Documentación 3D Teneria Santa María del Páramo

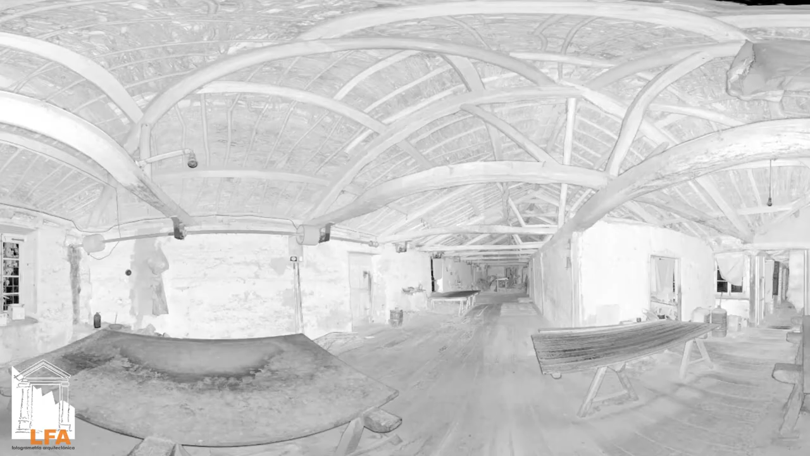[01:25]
La unión de todas estas nubes de puntos nos da como resultado un modelo 3D métrico del edificio.
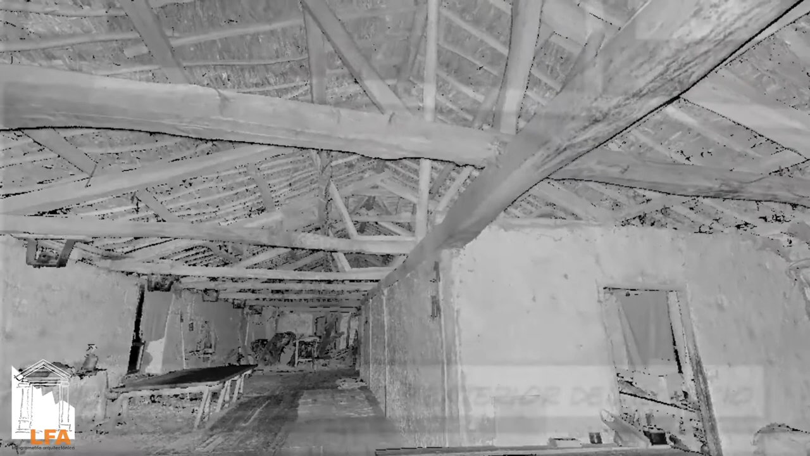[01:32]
A partir de este modelo se crea toda la documentación planimétrica, plantas, alzados y secciones.
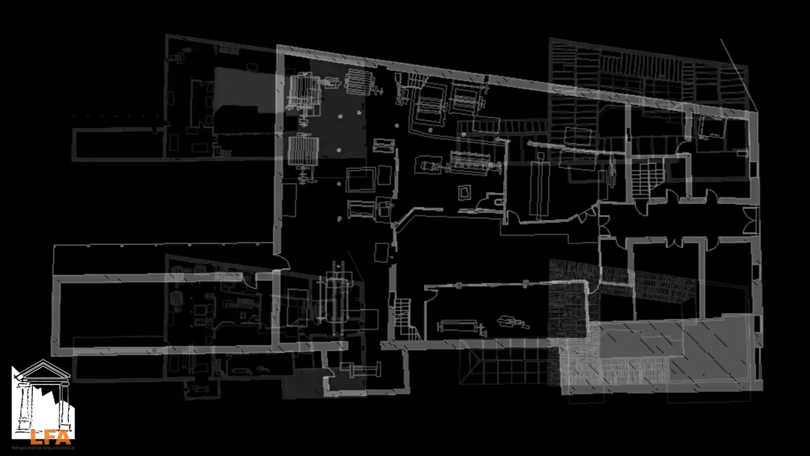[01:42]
Esta documentación nos permite conocer la geometría exacta del edificio y posibles deformaciones o patologías.